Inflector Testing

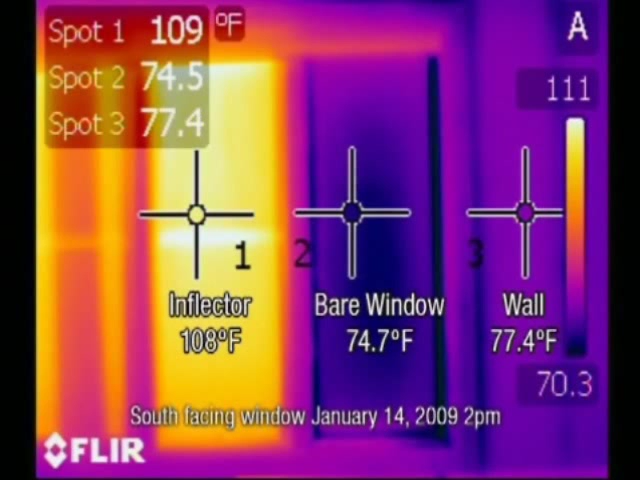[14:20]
This is a south facing window on January 14, 2009. Again, the difference between 77 and 109 is 32 degrees. That is Inflector window insertors, bringing that heat in your home, magnifying that heat. Despite decreasing your electric bill, making your heater work less and less, extending the life of that AC unit.
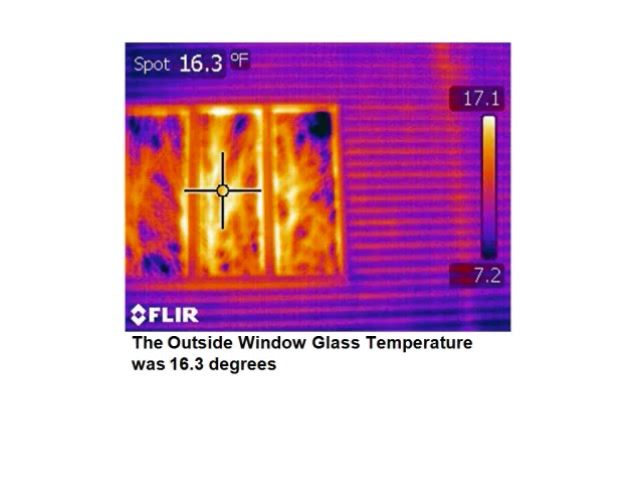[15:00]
On screen: spot 16.3°F
As you can see from this thermal imaging camera, the outside window glass temperature was 16.3 degrees on a cold day in Maine. On the next caption, you will review how an Inflector window insulator on an R22 insulated wall, spot 1 was 67.3 degrees. An Inflector interior window insulator temperature was 64.4 degrees. Get comfort like a well-insulated wall and keep your view.
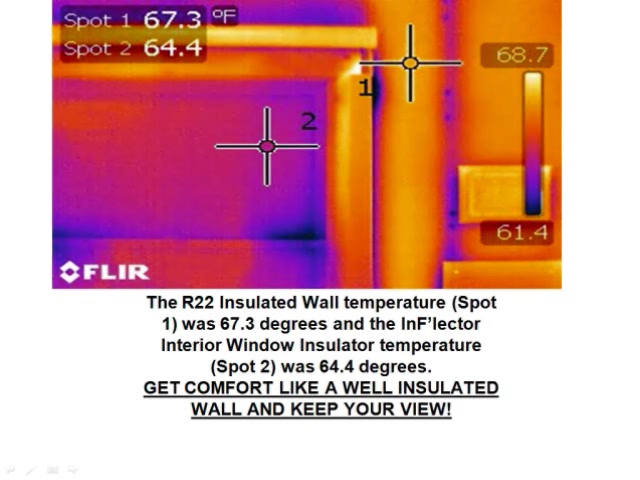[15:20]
The point is to stop the hot and cold exfiltration and infiltration. Let's be more energy efficient and insulate our windows. Don't replace insulate.